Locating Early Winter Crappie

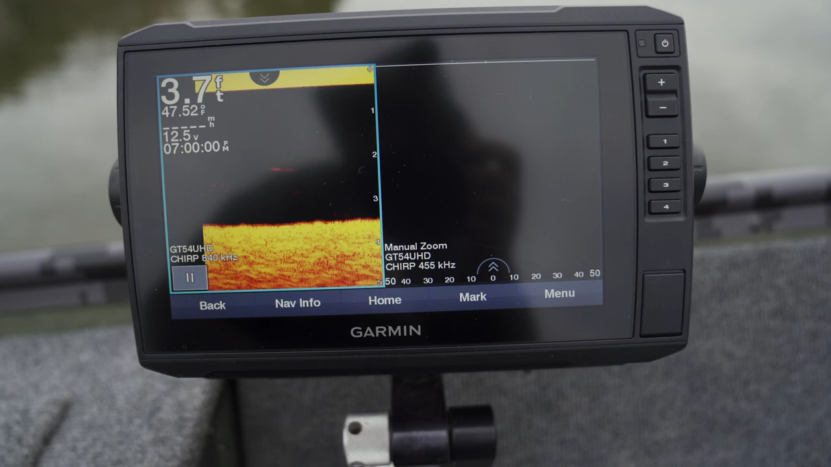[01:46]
On screen: depth 3.7 ft, water 47.52°F
Been a little bit since I've been out on the 10-killer.
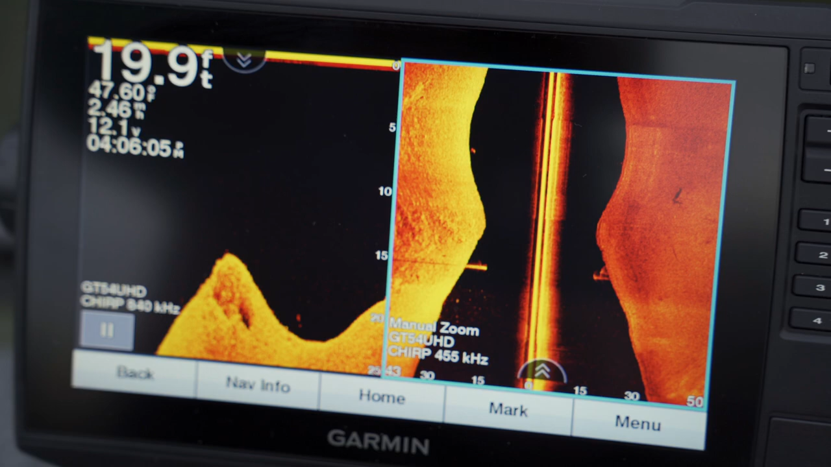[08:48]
On screen: depth 19.9 ft
Alright. That's kind of, you know, these lay downs and stuff like that.
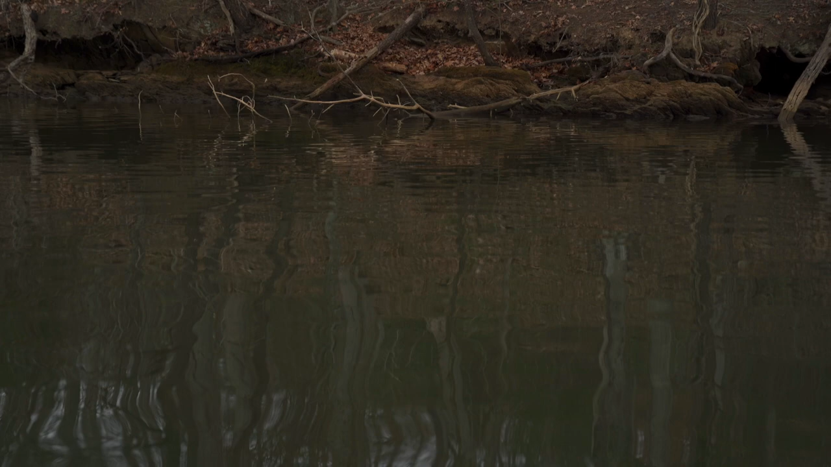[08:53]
You can see these crappy in, you know, on your side imaging.
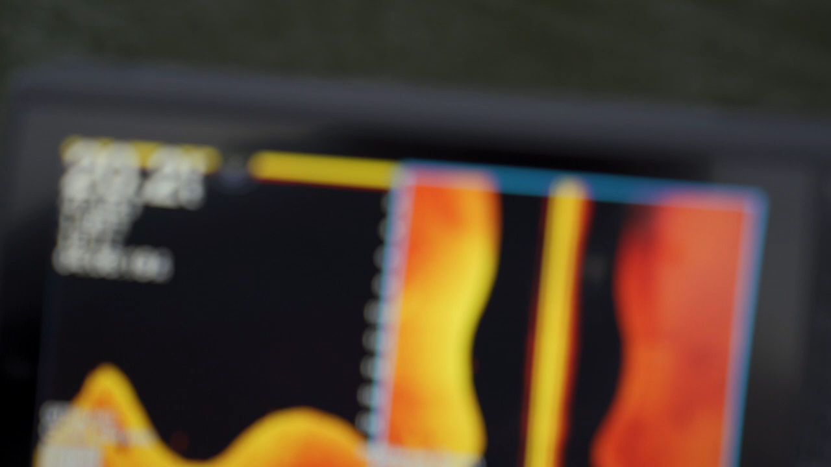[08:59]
Like you don't need live scope to catch crappy. It helps, yeah. But you don't need it. Like right there.
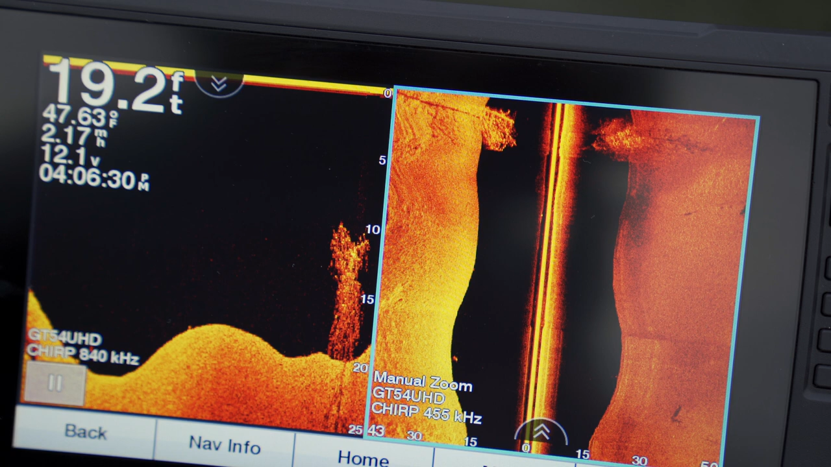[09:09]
On screen: depth 19.2 ft, water 47.63°F
That might be some in that tree right there.
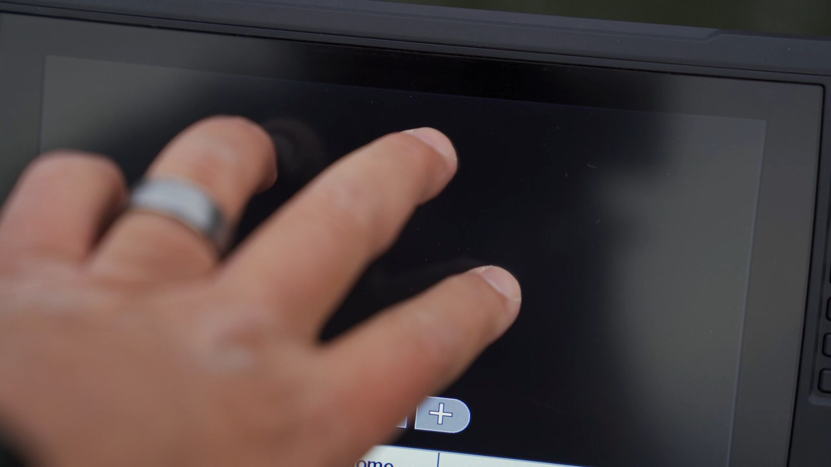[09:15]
Blow it up a little bit. Not that much right here. See that tree right there.
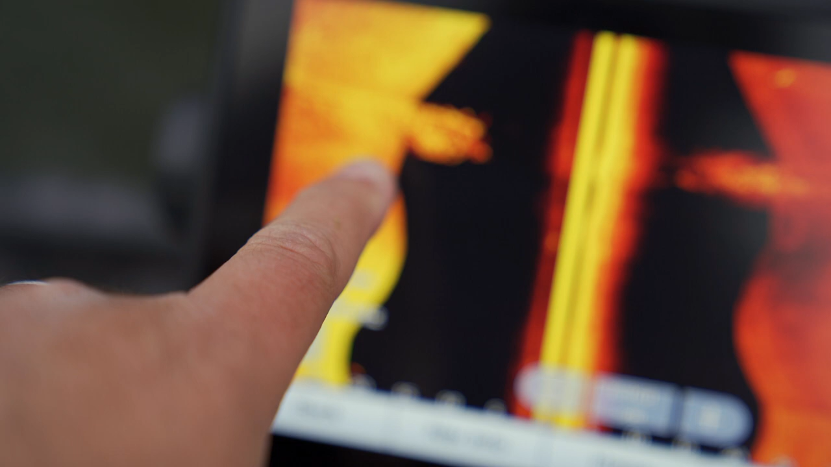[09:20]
We'll check that here in a minute. It looks kind of bushy.
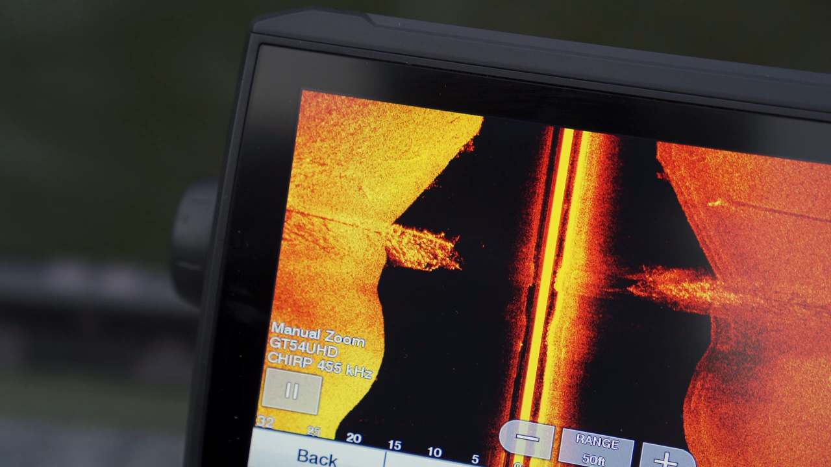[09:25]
Anything that looks bushy. Alright. You know what I mean when I say bushy. You can see like the little, the little light bulbs is what I call them.
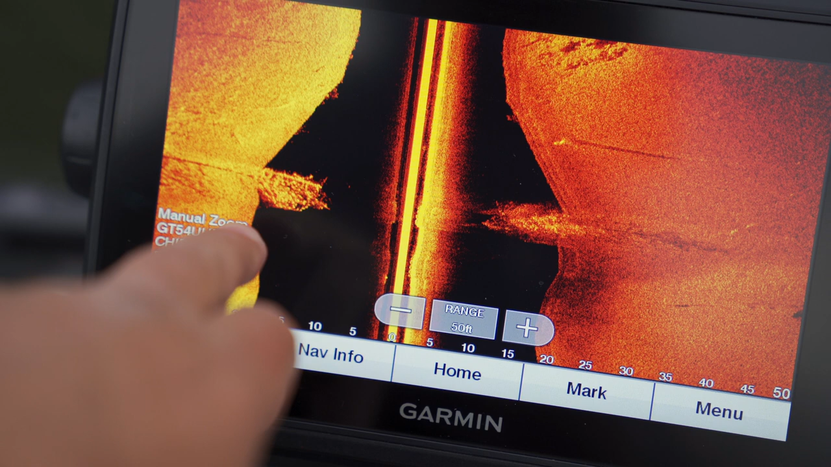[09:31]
That looks like it's got fish in it. And, you know, sometimes you get to it and it's bait.
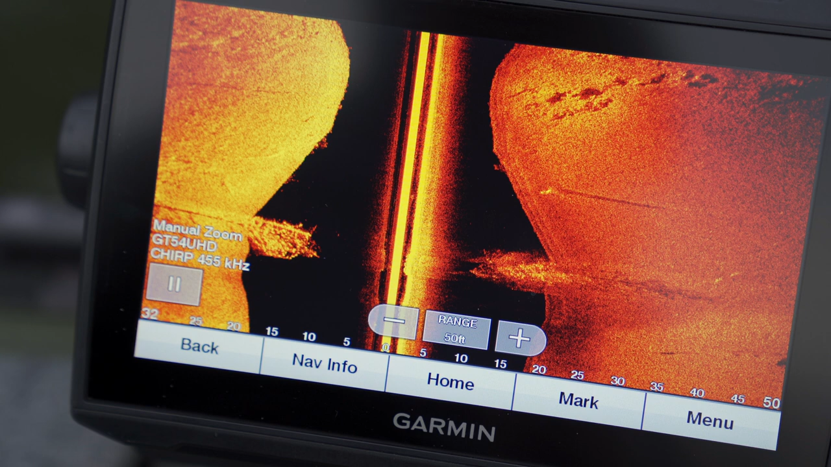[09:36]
It's just loaded with bait. But that right there looks like a good tree.
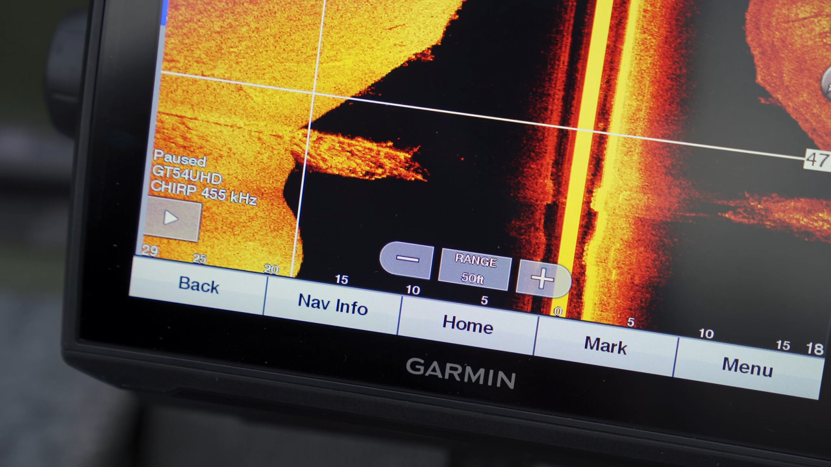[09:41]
And then the little, like I said, the little light bulbs. So I can zoom in.
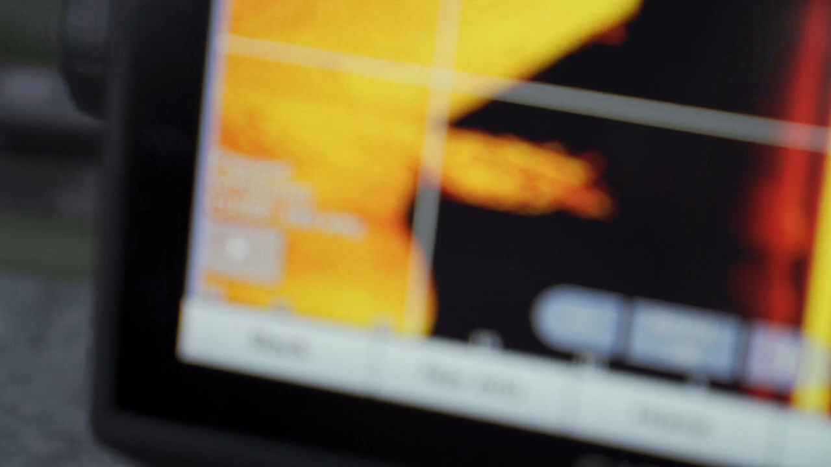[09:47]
There. Like the little light bulbs that are showing up. Matter of fact, I might go back to it now.
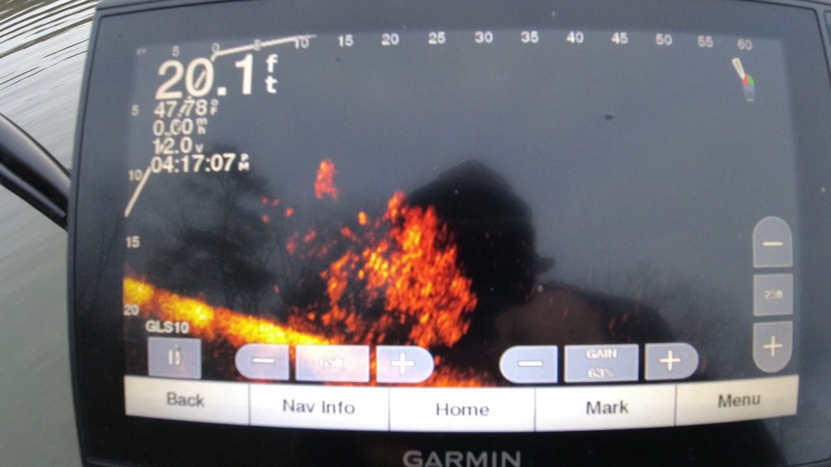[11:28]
On screen: depth 20.1 ft
Right here is the, that's the tree right there.
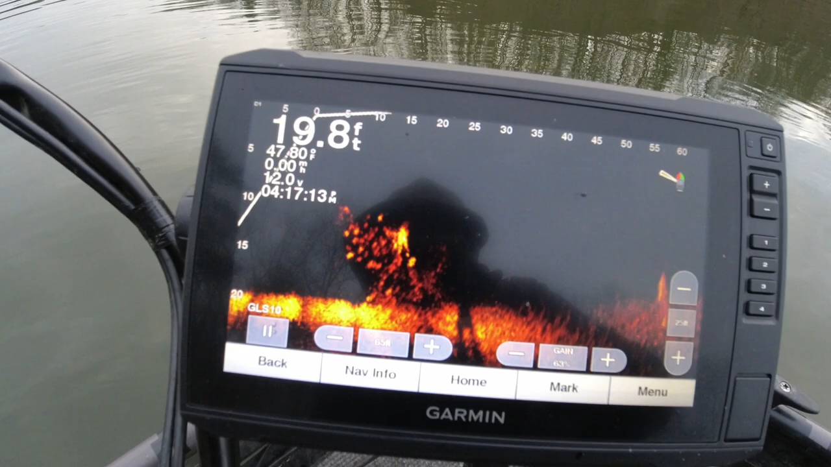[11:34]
On screen: depth 19.8 ft
So they're on there pretty good, as you can tell.
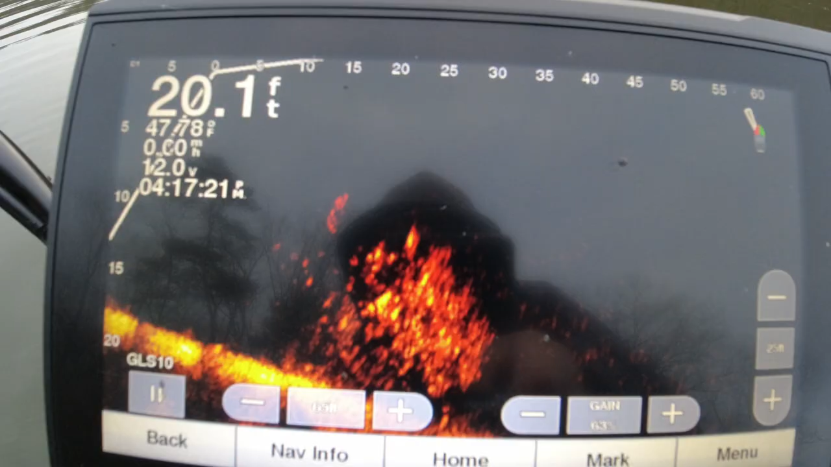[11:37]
On screen: depth 20.1 ft
Well, that's a good mess of crappy right there. If he'll keep biting.